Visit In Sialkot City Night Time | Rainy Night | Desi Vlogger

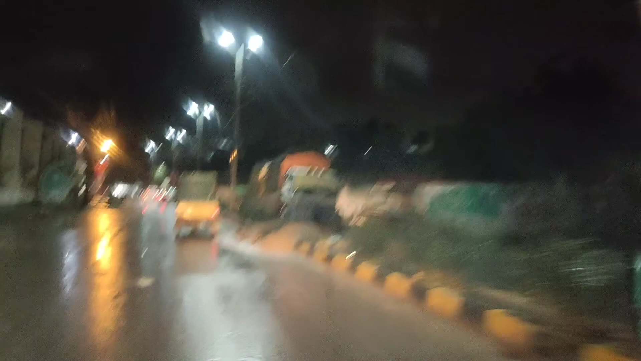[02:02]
खराब होया जा भी खड़ावे थे ही अला जाने की खराब ही होई है ते आए माम साब आली ग्रोंड है यही दिवार नहीं ते लिह है अरेड
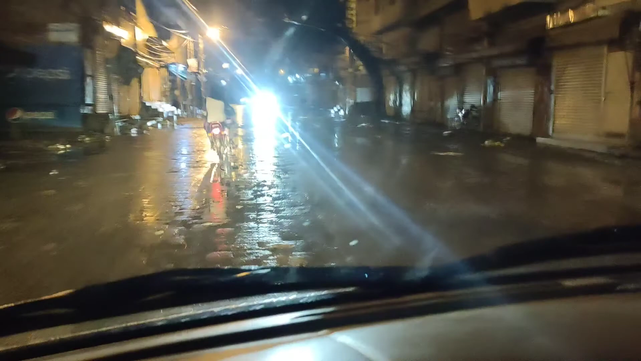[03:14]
है गोड़ मंडी जुन केंदेने ऐसी उतु गुजर रहे हैं गोड़ मंडी तूं
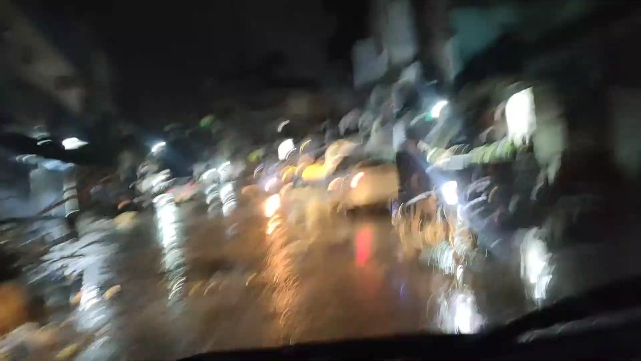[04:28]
ज रोड जहा दो फ़ाद है पानशाप था समान हो गया तो पैंपर शैंपर हो ज्या दा समान हो गया
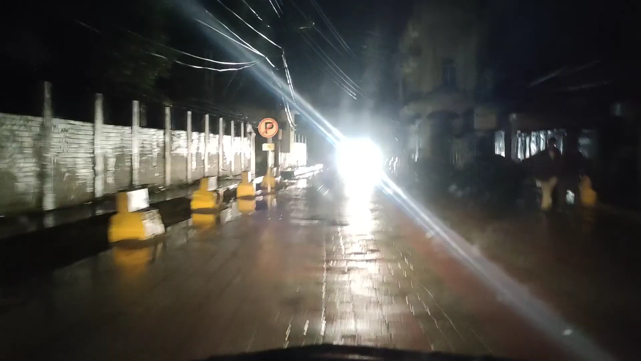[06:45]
यसी किचरी चौंग दे पहुंच चल लेया ऐवे डीपियू है उस अध़े शहर
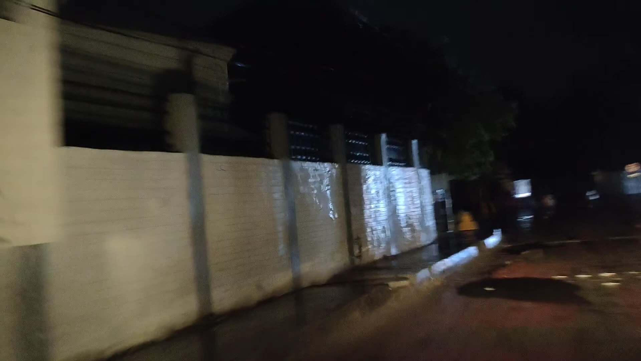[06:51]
से अल को� किचारी चौंगे, अदालत भी है था ये,
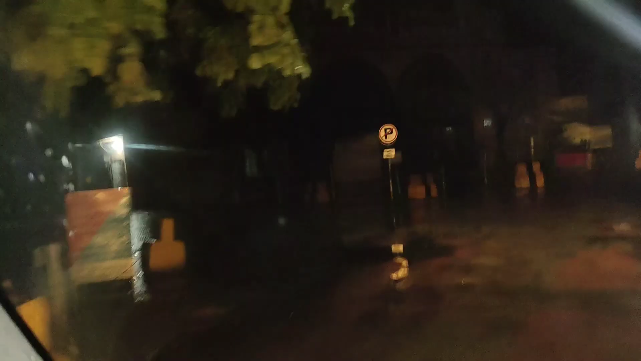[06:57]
और अस दो बाद, एजचेमबर ने वकीलां दे,
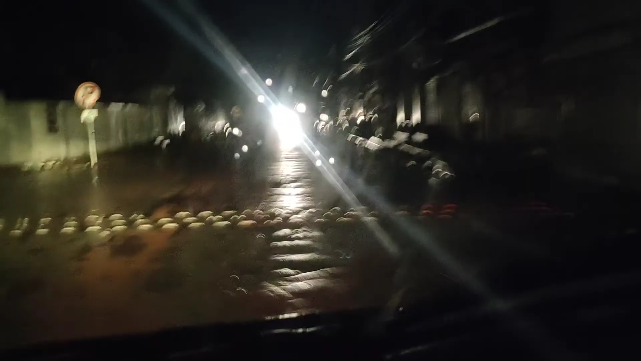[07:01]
शुरूओ लगे ने, बारश जड़ी हो, मठी मठी हो रही है, नाल नाल, एजचेमबर ने वकीलां दे, शेयर से आल को अड़ी है,
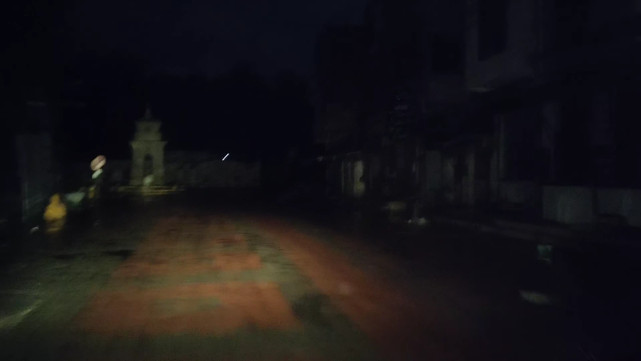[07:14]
एक किचारी चौंगे सामने, तुसी सिरफ व्यू तो देखो दी रात नो नेरे